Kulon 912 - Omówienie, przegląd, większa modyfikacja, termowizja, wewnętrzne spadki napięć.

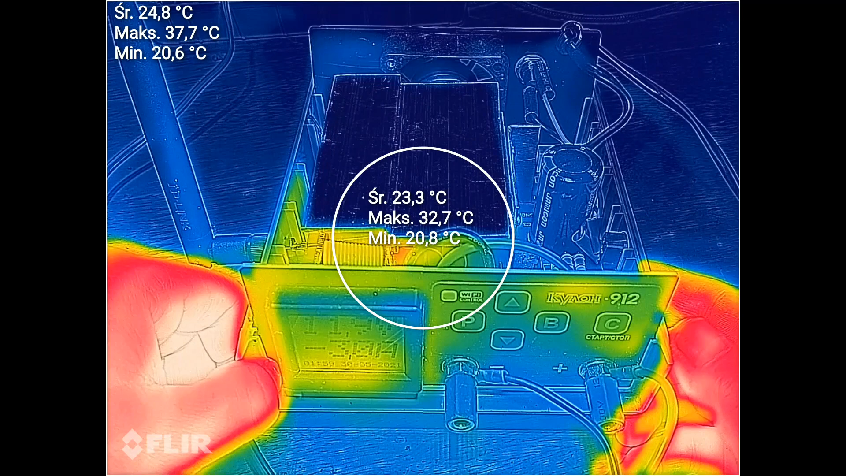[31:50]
Ja pokażę jeszcze raz troszeczkę jak się tutaj grzeje z frontu.
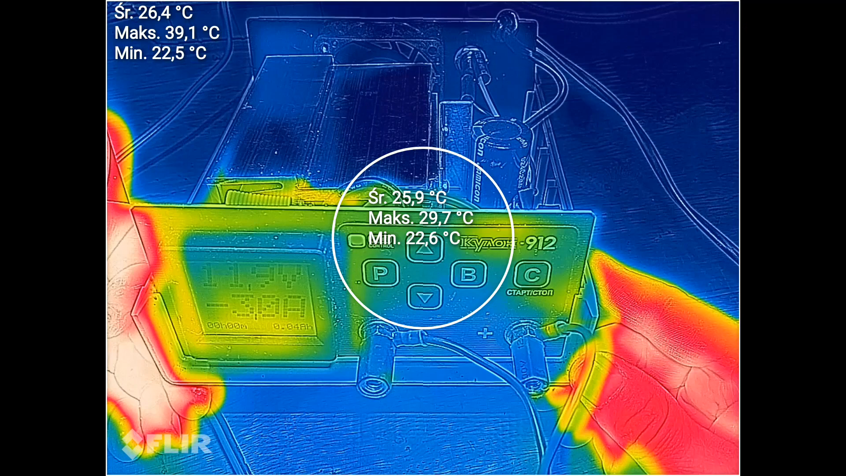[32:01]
Jak mówiłem, diodka i tranzystor tutaj ledwo, ledwo na tle całości się wyróżniają.
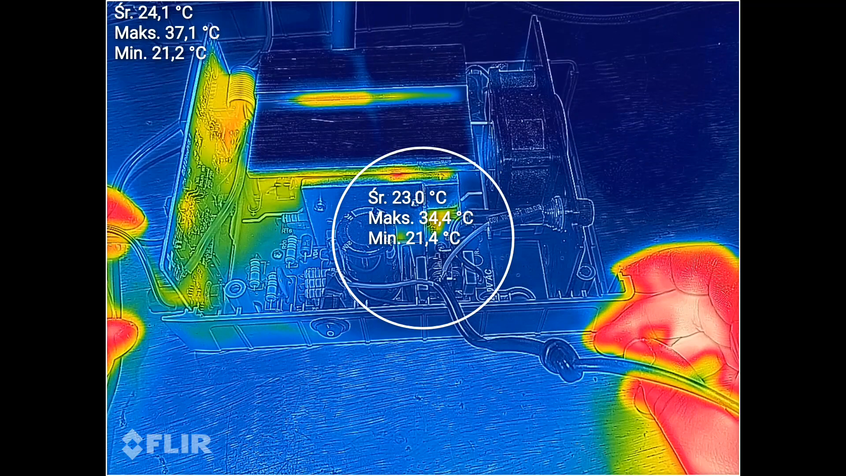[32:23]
od przetworniczki, małej przetworniczki można powiedzieć stędbajowej.
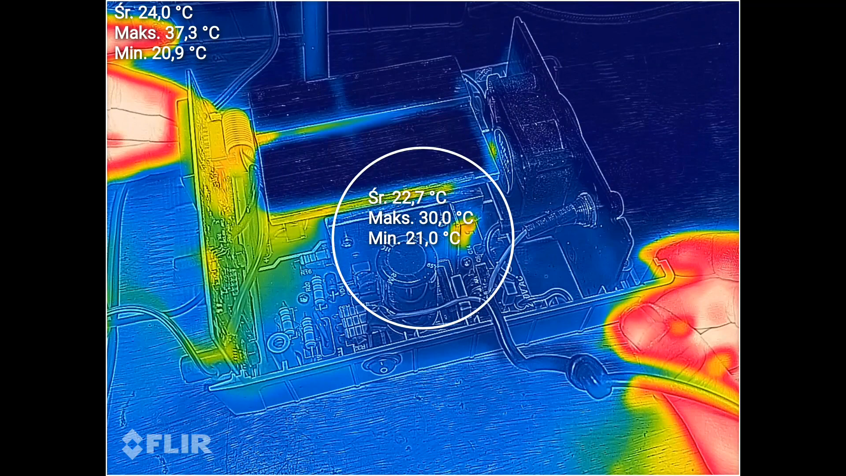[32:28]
Leci sobie rozładowanie na 3 Amperach.
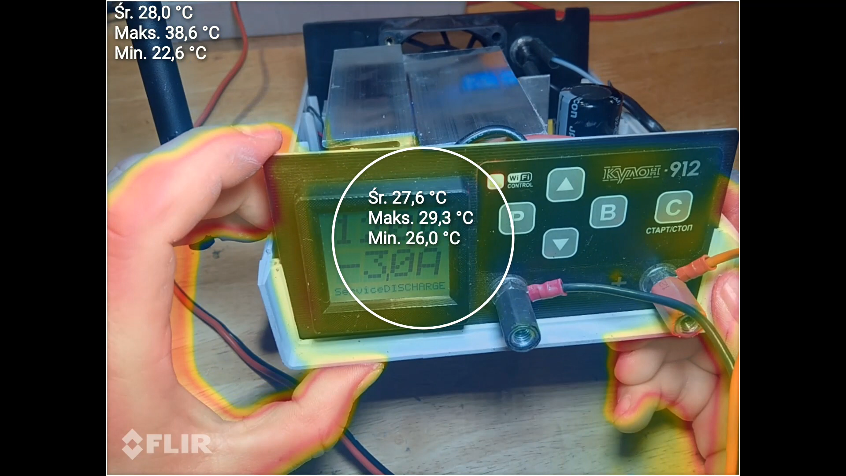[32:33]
Czyli maksymalna moc.
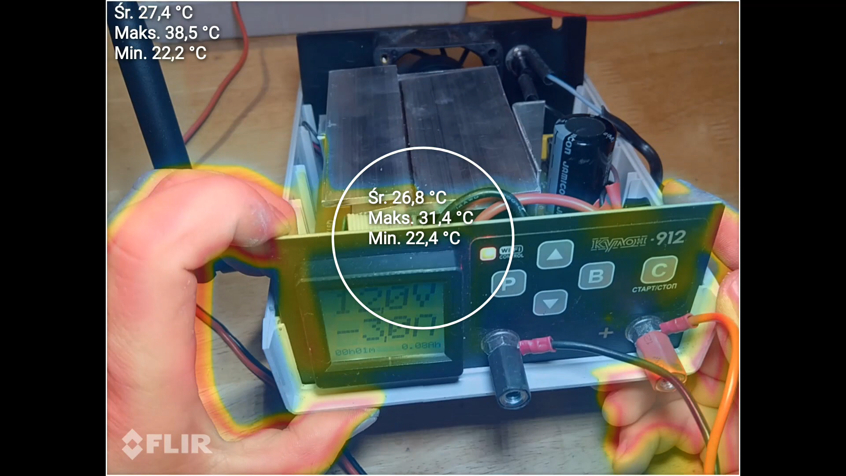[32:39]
No tutaj na razie nic się takiego nie dzieje.
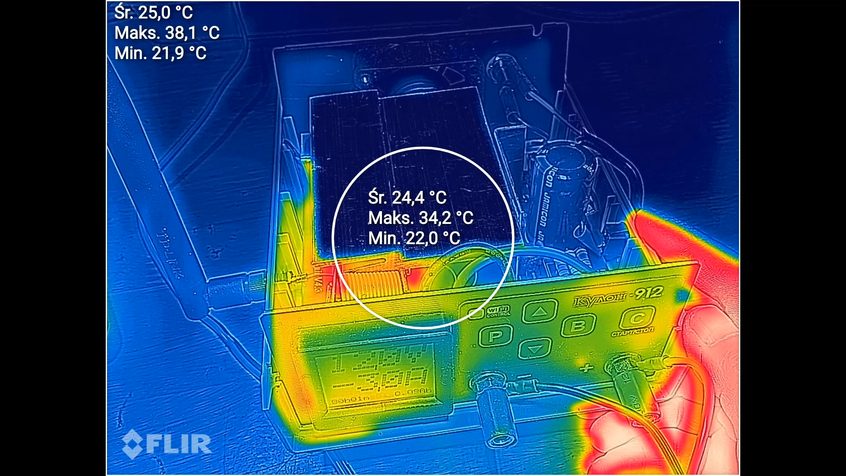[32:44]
No i patrzcie, nic nie mówiłem wcześniej, ale takim ujęciem pokazywałem temperaturę z tranzystora rozładowującego.
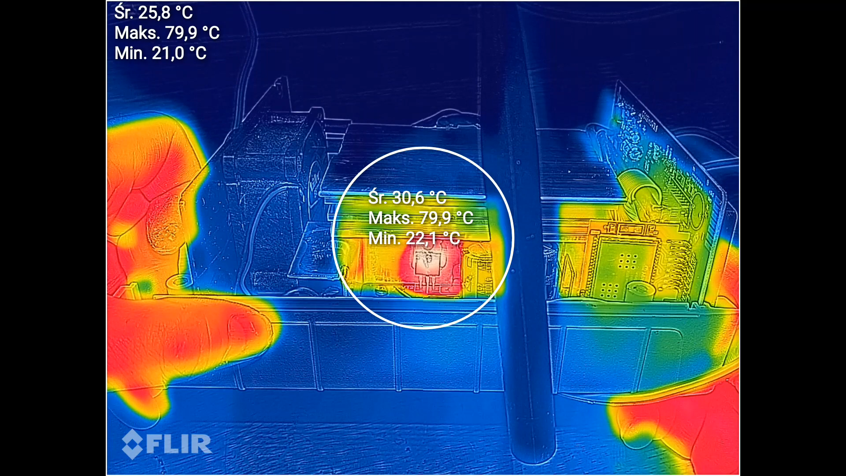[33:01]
On screen: max 79.9°C
Był w oryginale zanitowany na jakiejś tam fabrycznej termopaście. No i tutaj daję taką odpowiedź,
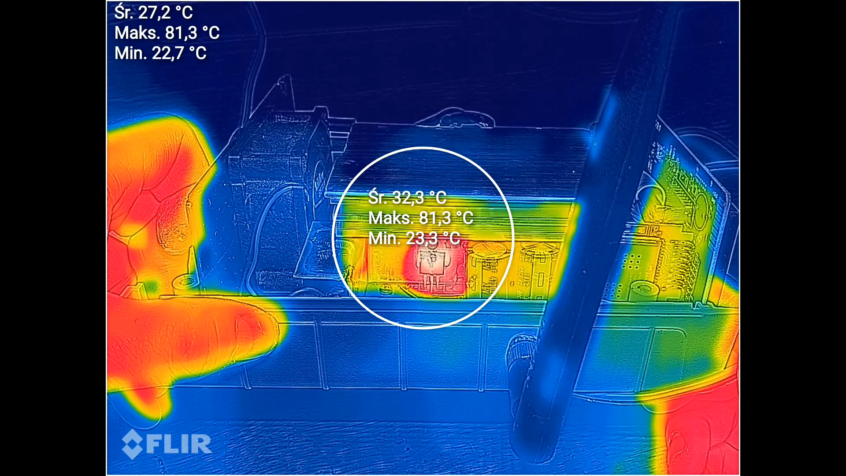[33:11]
On screen: max 81.3°C
czy jest sens, czy warto te nity zrywać i zakładać nową pastę.
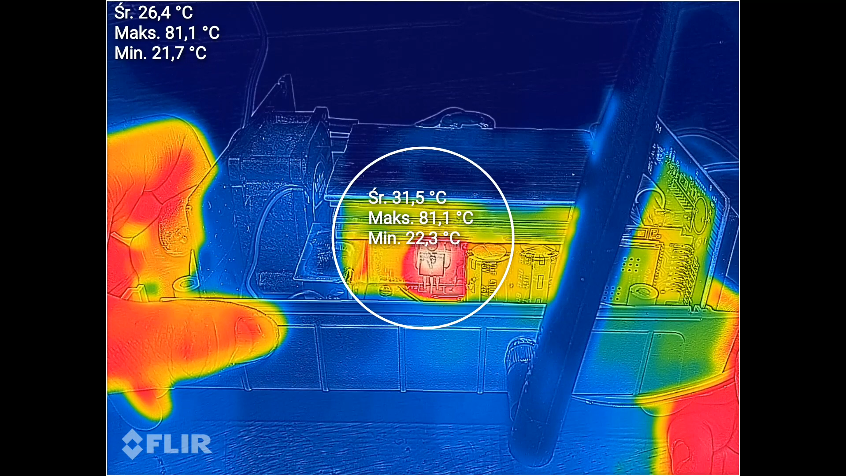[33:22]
On screen: max 81.1°C
No praktyka pokazuje, że jakiś tam sens jest. Było trochę więcej. Teraz mamy okolice 80 stopni na tym tranzystorze. Oczywiście w tym przypadku, kiedy mam mocno wzmocniony radiator, to nie ma praktycznie znaczenia. Jeśli ktoś działa na
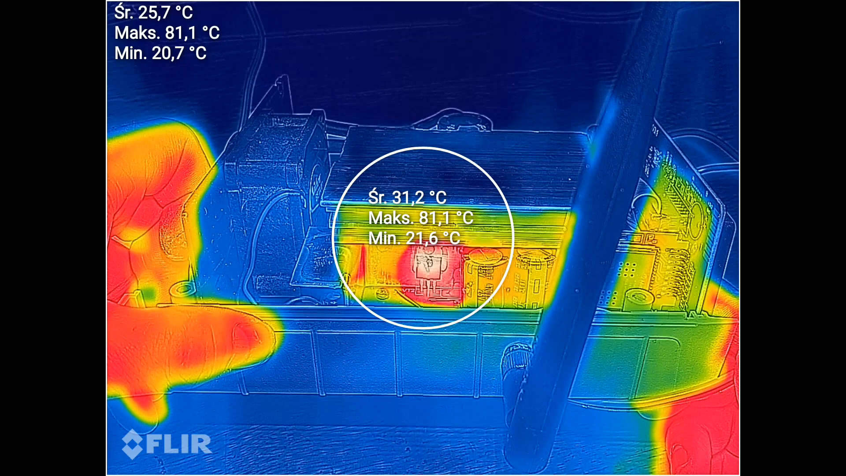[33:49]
On screen: max 81.1°C
fabrycznym radiatorze niewzmocnionym, a kulon już ma można powiedzieć parę lat, długo służył, no to być może warto byłoby się nim zainteresować.
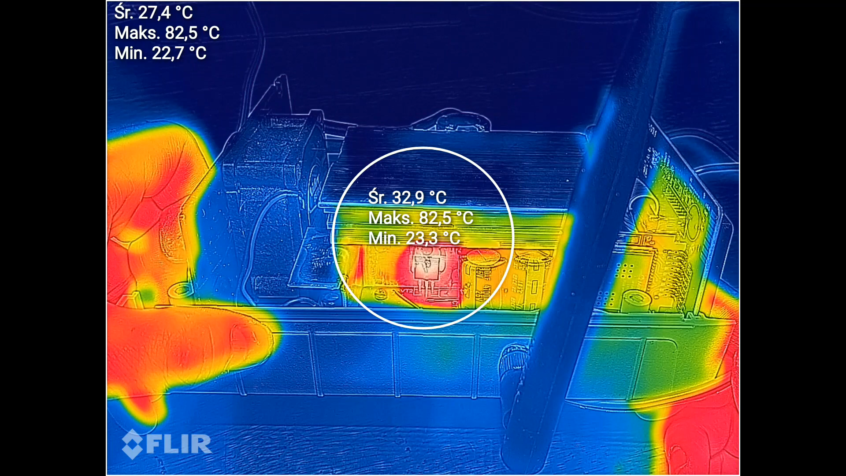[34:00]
On screen: max 82.5°C
No i np. tak jak ja zrobiłem, może będzie widać,
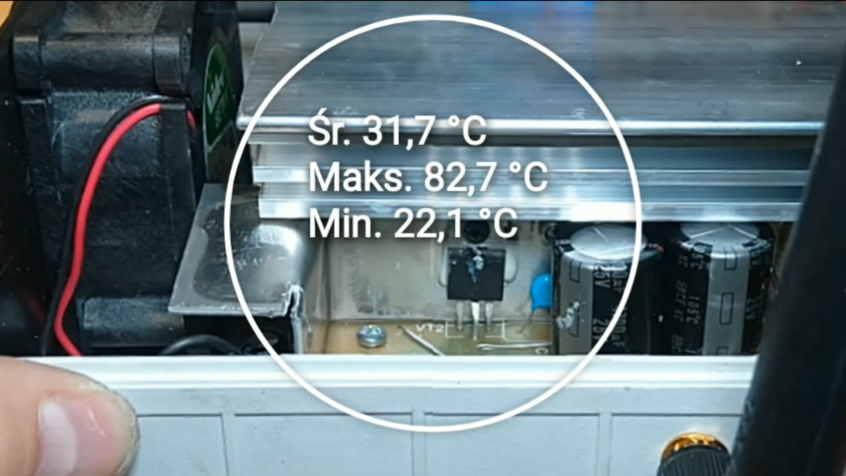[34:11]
On screen: max 82.7°C, min 22.1°C
no w każdym razie ten tranzystor, on najwięcej generuje ciepła. No to jeśli jest możliwość, to można zerwać to połączenie nitowane,
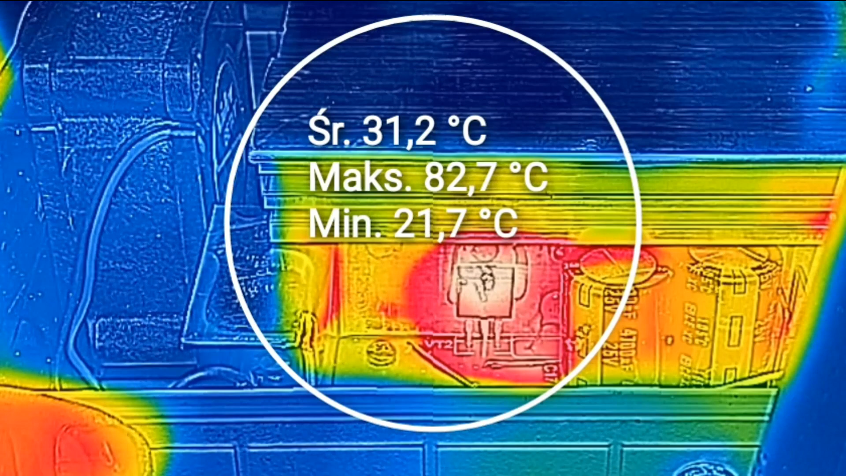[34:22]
On screen: max 82.7°C, min 21.7°C
założyć jakąś fajną śrubkę, skręcić nową dobrą pastę i mamy około 10 stopni na samym tranzystorze mniej.
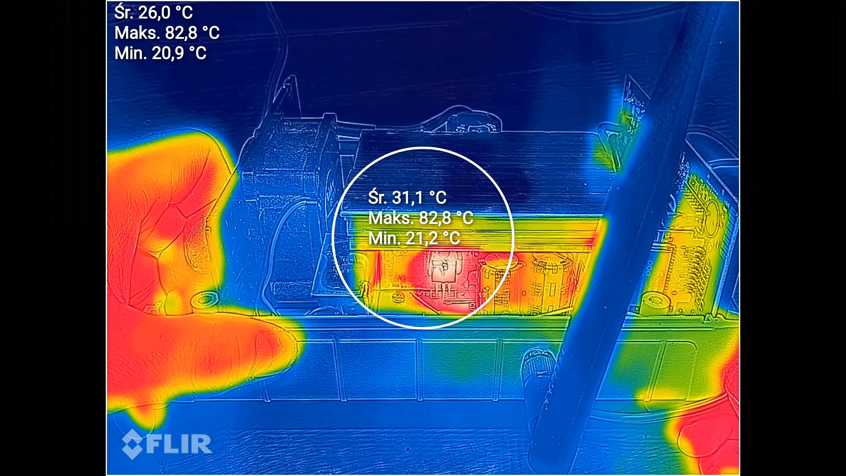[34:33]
On screen: max 82.8°C
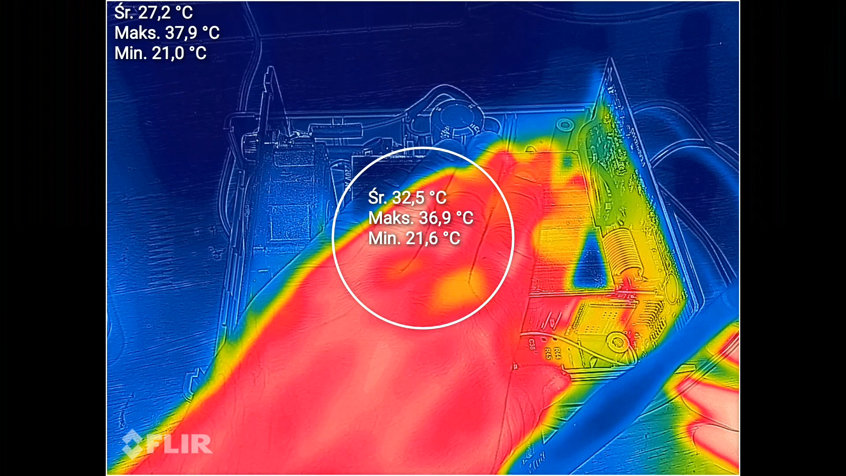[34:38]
Jak tak ręcznie dotykam radiator, szczerze powiedziawszy nie czuję różnicy między tym co jest teraz,
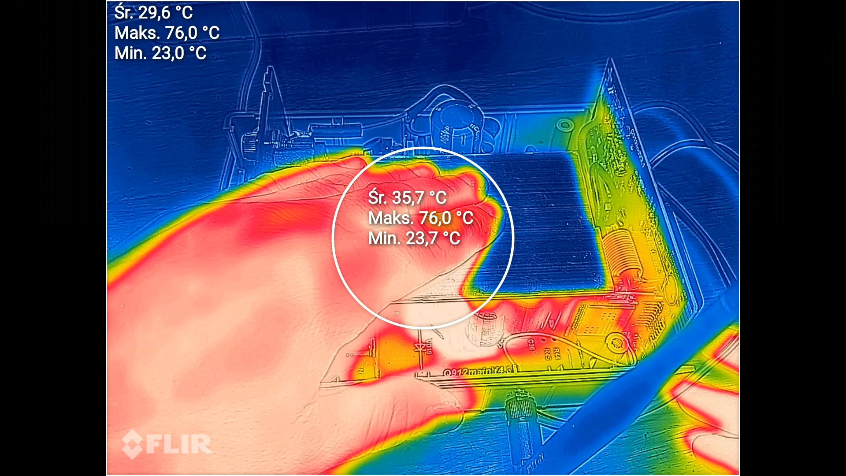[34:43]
On screen: max 76.0°C
a tym co było wcześniej.
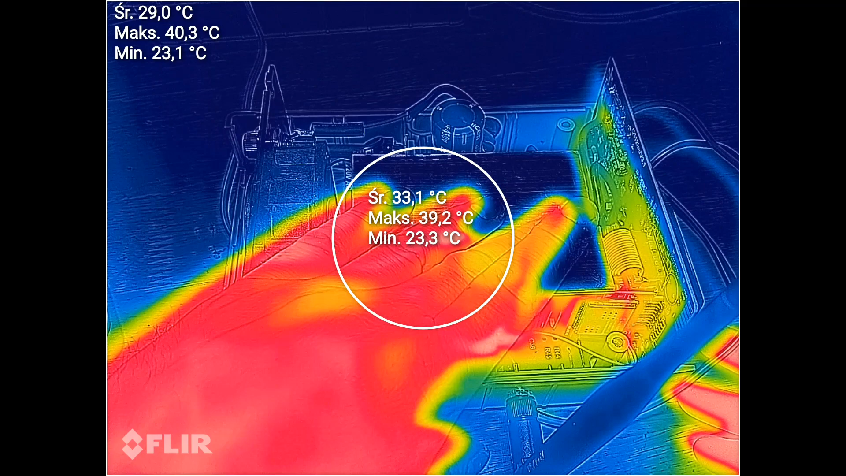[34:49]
Czyli ciepło tutaj z niego jest dość dobrze odbierane. Także misja chyba zakończona.